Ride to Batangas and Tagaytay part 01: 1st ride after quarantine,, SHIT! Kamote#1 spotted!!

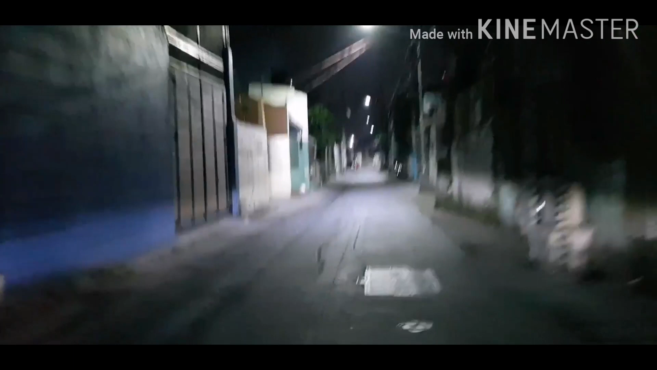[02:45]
Kasi, unang-una, yan o, tingnan nyo naman ang kalsada. Wow! Parang nilatag na para sa'yo, para daanan mo. So, ayan.
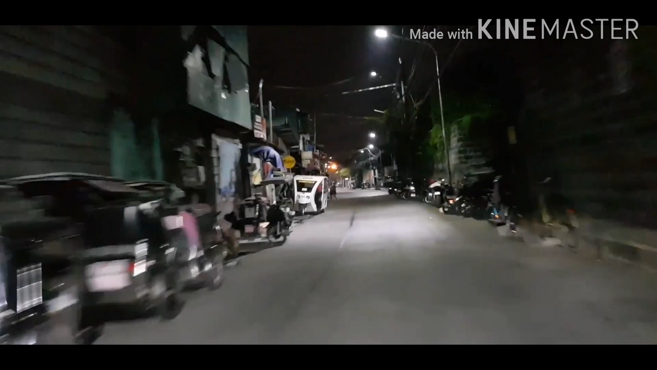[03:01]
So, ayan. Yun yung unang rason. Ang anawa, siyempre, walang dumadaan, less traffic, di ba? Okay. So, kung less traffic, mas smooth, saka mas masarap mag-ride.
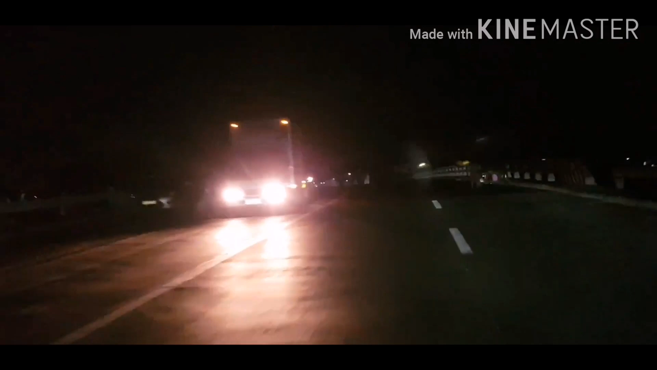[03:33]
Di ba? Tatlo, mas malamig pagka ganito. Although, okay lang naman din sa akin, kahit day ride at medyo mainit, kasi nasanay din naman tayo sa ganung klaseng ride. Given a choice, siyempre,
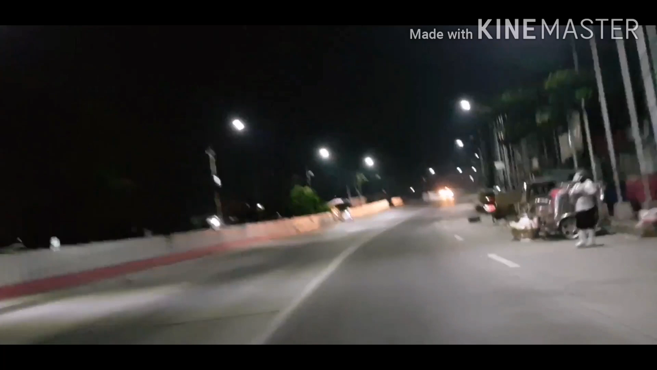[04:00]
mas maganda bumiyahe ng gabi para at least doon sa wala ng traffic, hindi ko maaliwanas pa. Okay. So, ngayon, nandito na tayo sa may C4, the Botas. So far, dati may checkpoint dito eh. Ngayon, ayan, medyo maluwang na.
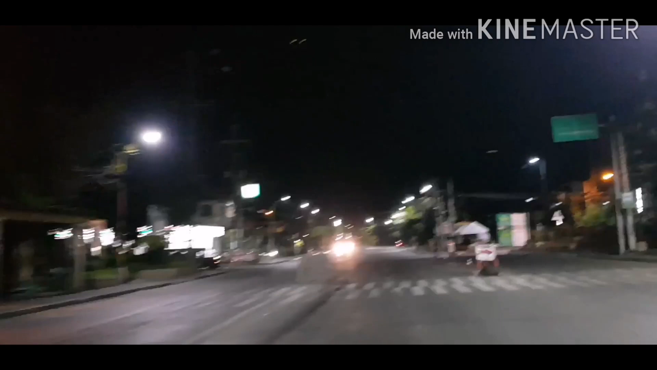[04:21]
Wala na akong nakikita ng checkpoint. Papuntang Arten. Okay. Ngayon, guys. Nandito. Nagkaroon nga pala ako ng video. Next video ko,
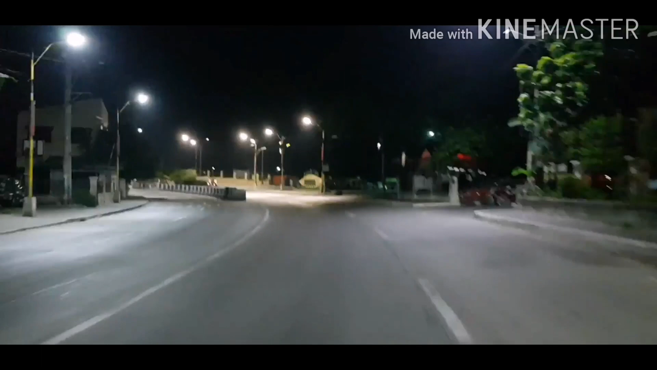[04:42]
mga quick practical tips lang para makaiwas tayo sa disgrasya. Tawag dito, ano yan? Kaya lang, Ah, yung mga magtitigaton. Yung mga magtitigaton. O, oh, yun, checkpoint. Ah, hindi, roadblock lang. Ito kasi fishport na to eh. Road 10 fishport.
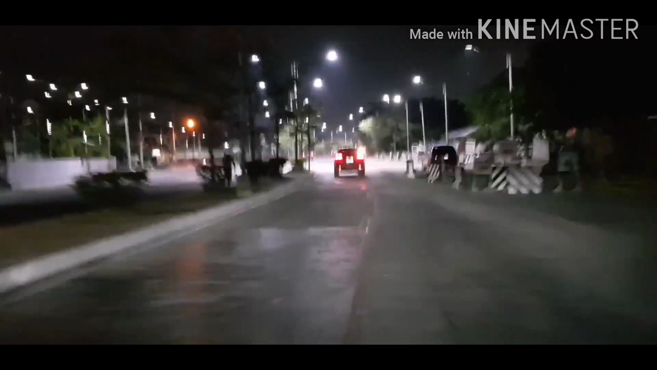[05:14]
Okay. So, ganitong oras, madaling araw. Graveyard shift. Punta ka. Eh, ano, oras ng biyahe ng mga, ay, biyahe ko ba? Trabaho na makakapit natin dyan sa fishport. Parang ba? Parang nababasa yung shift ng helmet ko.
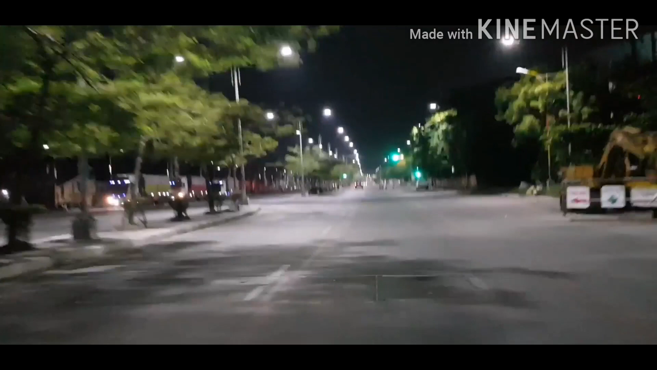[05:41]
Uy, naku naman! Nakaberde, oh! Pero may mga tumatawin. Okay, guys. Yan, ha? Ingat kayo sa mga ganyan. Hindi po rin nakaberde na. Eh, safe na kayong dumaan. Eh, kung yung mga nakapula na nga, eh, nadidisgrasya, eh. Yan ba kayong nakaberte? So, ingat lang sa mga intersection.
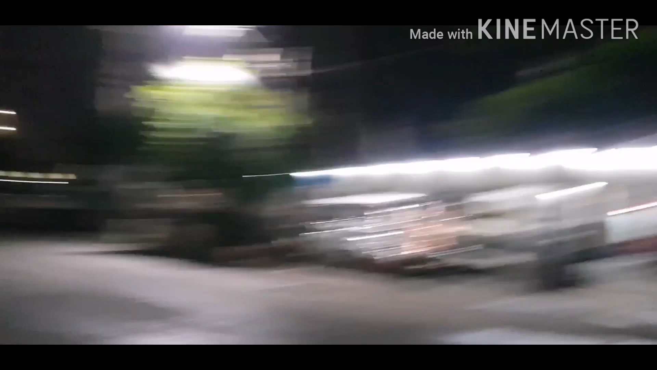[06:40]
okay, this is C3. Tawag dito, maraming ginagawa dito. Ngayon,
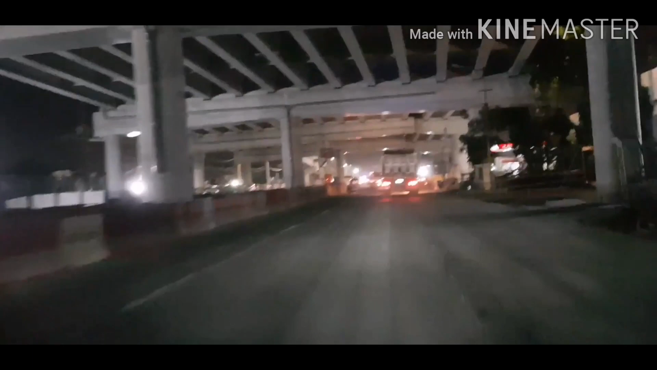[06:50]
kita nyo, nag-hazard ako, di ba? May dahilan yan. Kasi maraming ginagawa dito. Ayan, oh. Ongoing construction. Yung build.
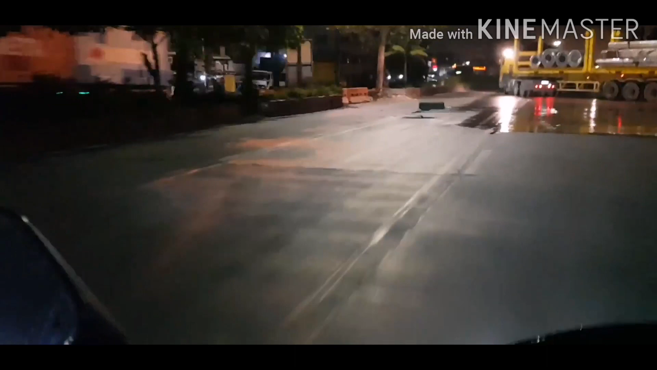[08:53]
Tingnan nyo naman, oh, lalaki yan, oh. Diba? So, kailangan extra caution itong gagawin pagka nagbamaneho ko dito sa bandang to kasi puro truck at dumadaan dito. Okay.
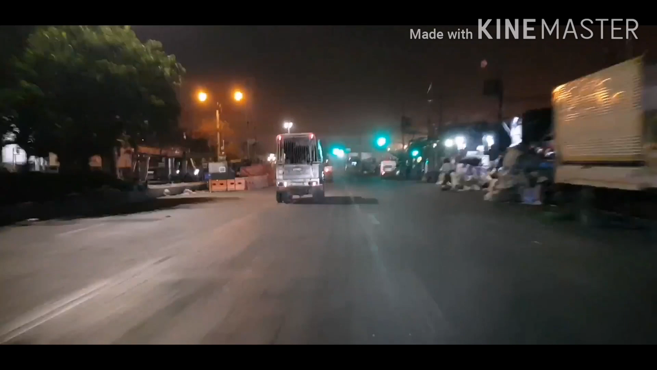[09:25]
Okay, berte. So, hoy naman kuya, tingin-tingin din sa kanan. Hindi ko. Ayan, guys, ha. O, naku!
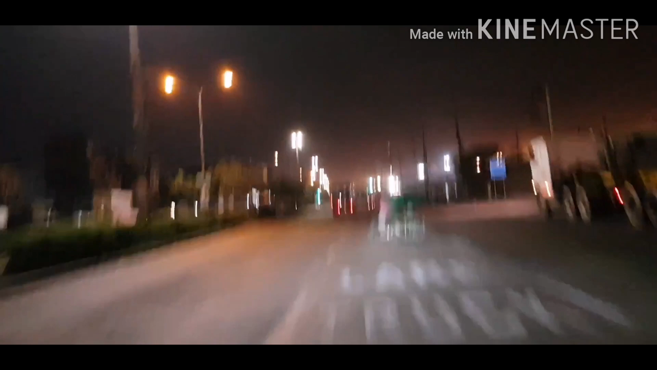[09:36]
Ayos! Kikita niyo yun. Walang go-go doon. Walang stop. Tato pa pa sa iba-ibang lugar. Kailangan aralin mo. Kita mo yung pedicab na yun. Pa, isa. Anong nangyari dito sa truck na to? guys, makita nyo naman ngayon, magbibigay ako ng mga tips,
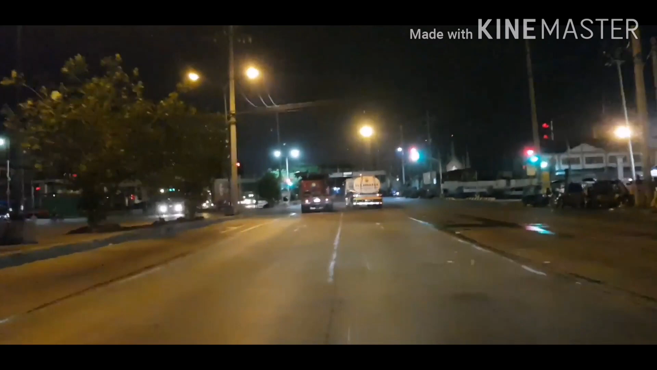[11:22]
Anyway, tulad nito. Yan. Wow! Tingnan mo naman ang kalsada. Parang ginawa lang para sa'yo. Yan ah. Okay. So, nandito na tayo sa may papasok ng...
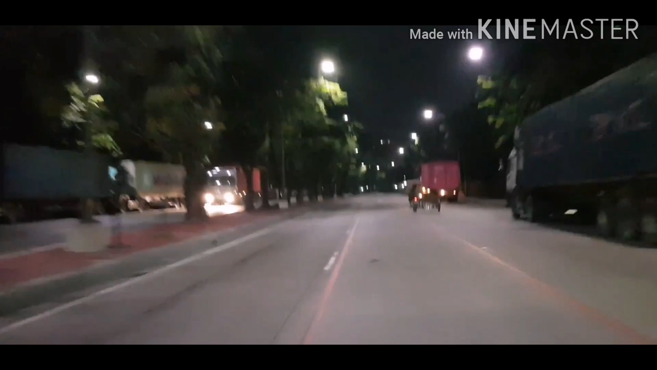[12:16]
So, wala pa yata 7 minutes. Dito na tayo. Biyahe. Bago pa ng takbo natin ha. Normally pagka ganito, ang takbo ko nito siguro nasa 80 na mahigit. Kasi wala naman sakyan eh.
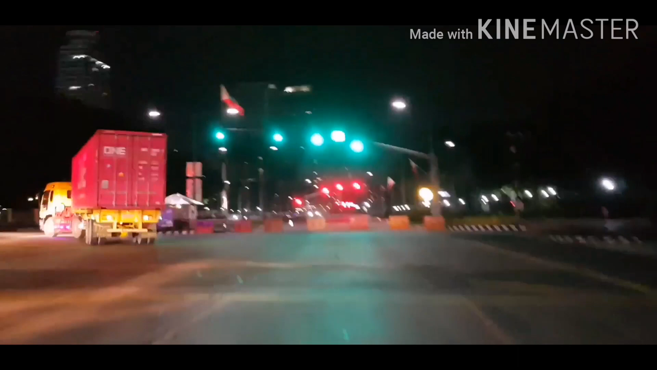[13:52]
So, kailangan natin dito sa loob. Again, so, blind side ng mga truck sa pagliko. Guys! Tulad dito, yan o. Oh. Yan.
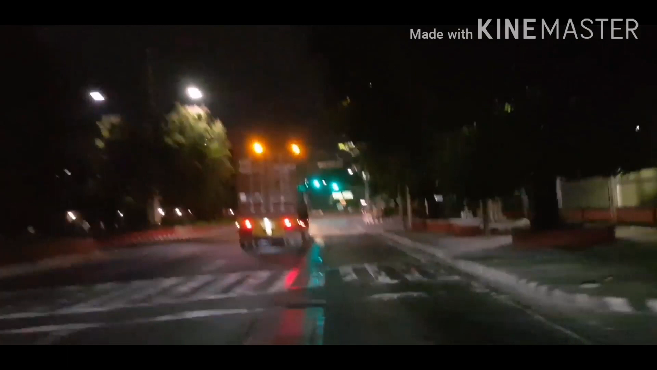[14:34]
Dito tayo sa loob dumaan. Guys, yung mga blind side ha, pagkakakanan kayo o lilipo kayo na may kasabay kayong truck, may tinatawag na blind side yan. Ang linis ng luneta. Woo! Yeah, boy! Yan na, laging ganito sa luneta kahit umaga. Ang linis. Kasi paminsan sinasalak yung dati.